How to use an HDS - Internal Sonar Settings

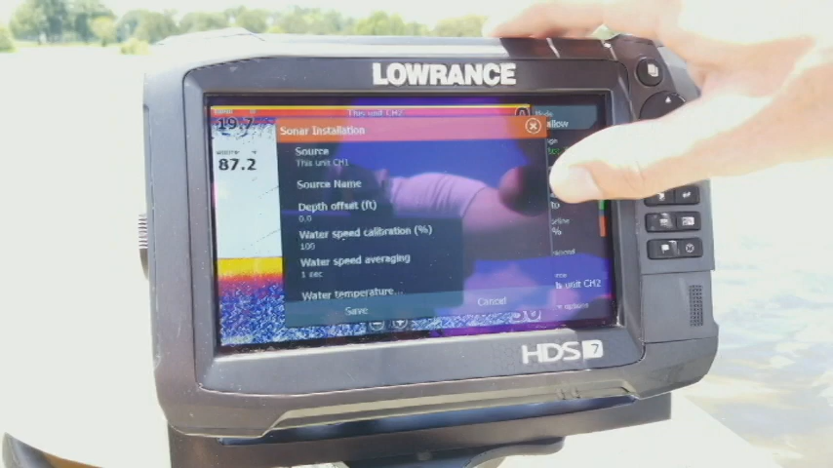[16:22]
Now if I have all the same options here but when I scroll up you're going to notice that it only says transducer type.
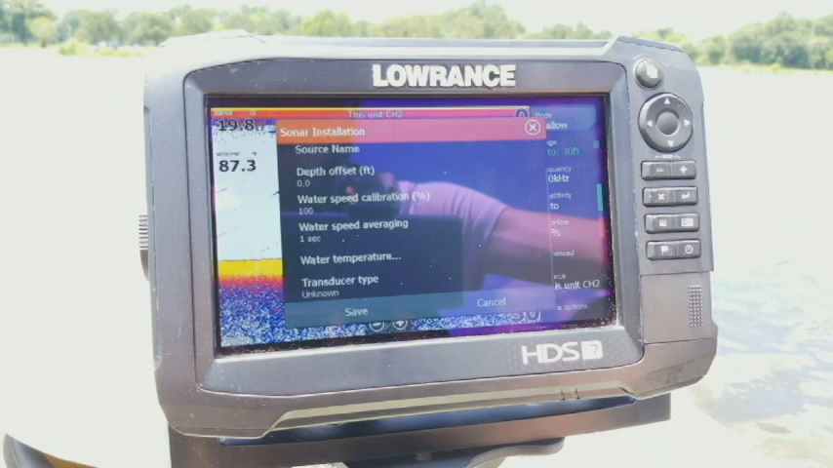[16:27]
I don't have channel one or channel two listed.
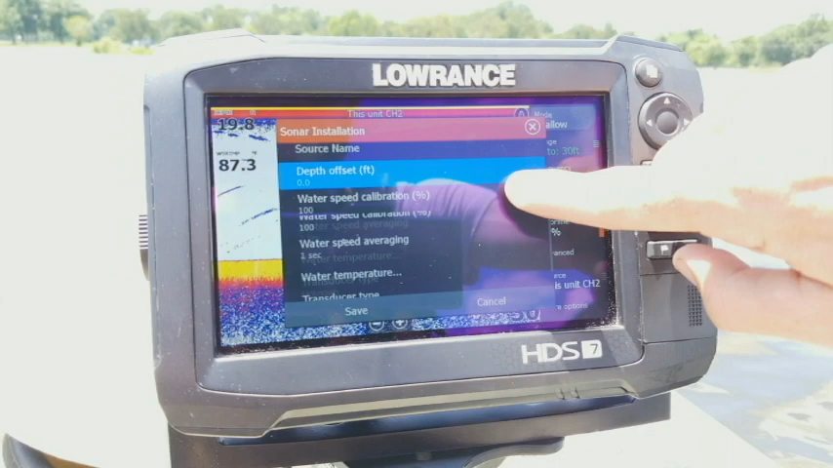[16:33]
Now the way to change that is you have to set it in your source up here. So right now you'll see that it says this unit channel one. Now if I click on it I can go in and set my channel two.
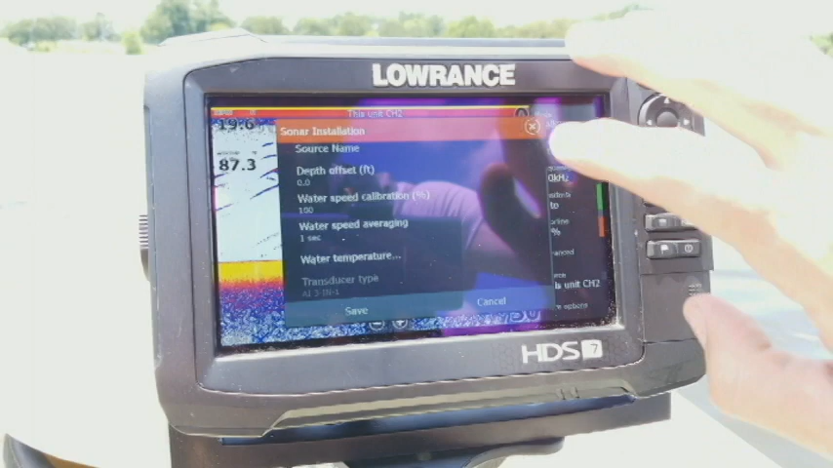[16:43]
Now if I scroll up you'll see that it's showing my AI three in one transducer type. I've had another lot of guys who have said that hey you know what I can't select my transducer type in here or I'm not finding it in the list. Well make sure you have the correct channel selected for the appropriate transducer that you're using. So if you're using like TotalScan or the three in one you got to make sure you set it to your channel two and then you can view that transducer type.
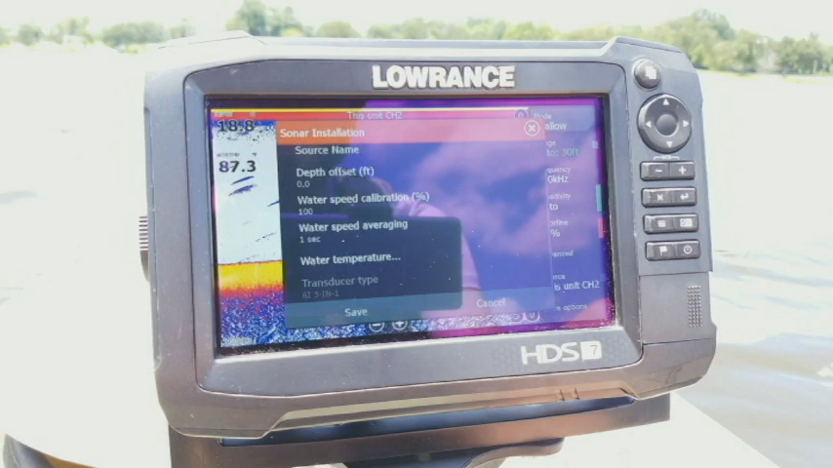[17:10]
Then of course when you're done you just hit save. And so that's really about it for the sonar settings on this unit. I hope you guys learned something.